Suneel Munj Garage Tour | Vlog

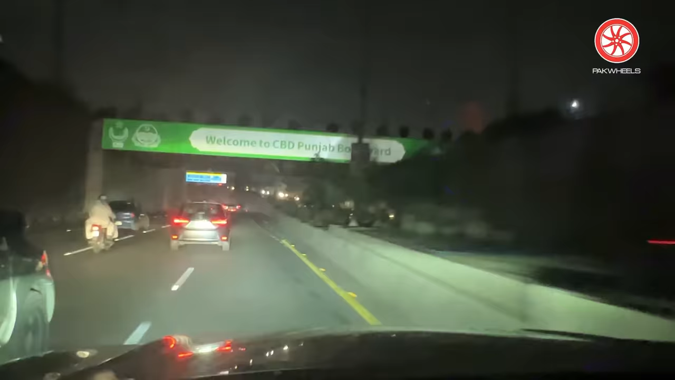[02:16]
ये देखें सर, ये देखें काला नहीं है, वो चमचम लाइटें जलती हुई कैट आई, कैट आई नहीं डॉग आई है।